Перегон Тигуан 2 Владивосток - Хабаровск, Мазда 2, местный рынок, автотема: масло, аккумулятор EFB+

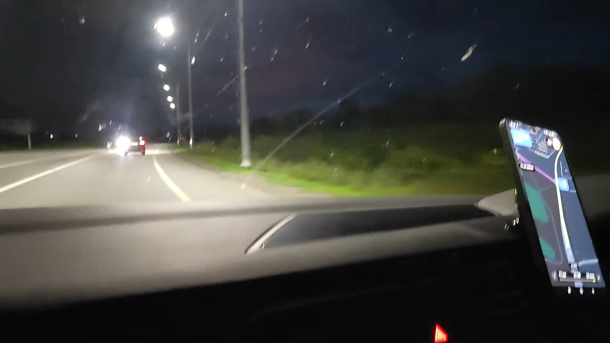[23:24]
Вот, то есть это работает и на Гольфе 19-го года, и вот на Тигуане 21-го года с фарами IQ-Line.